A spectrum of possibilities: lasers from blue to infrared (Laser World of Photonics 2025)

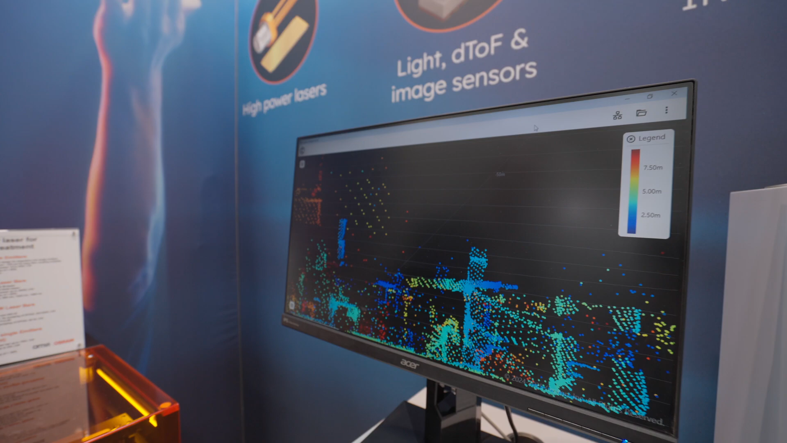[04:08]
And so we enable really future LiDAR sensors with our lasers.
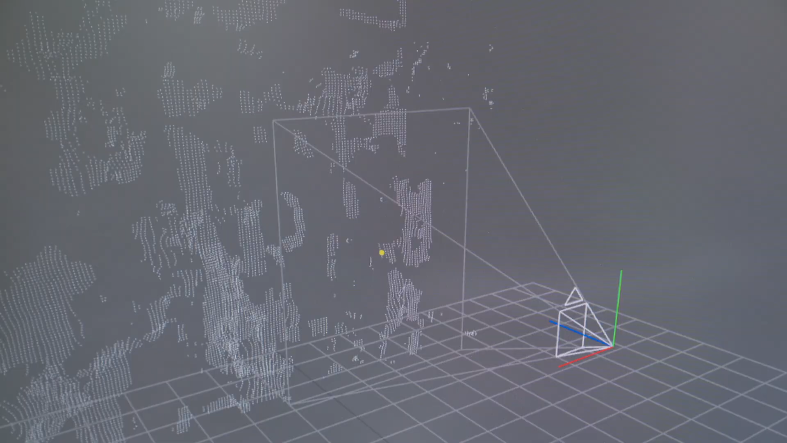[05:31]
And this is an ideal product that creates this kind of 3D image.